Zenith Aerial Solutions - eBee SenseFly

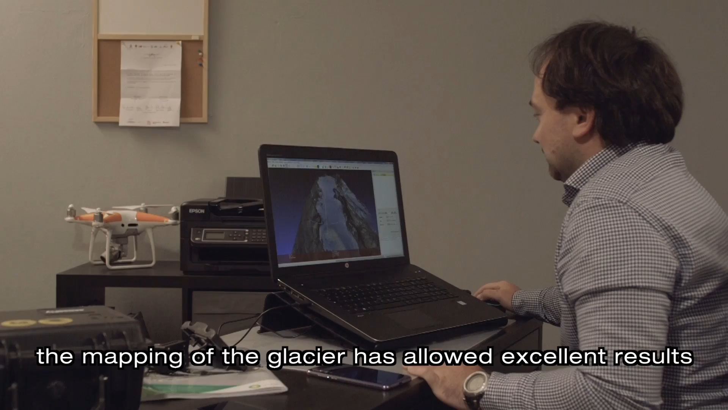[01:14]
La precisione è stata di circa 5 cm pixel, avendo dei slivelli di 700 metri.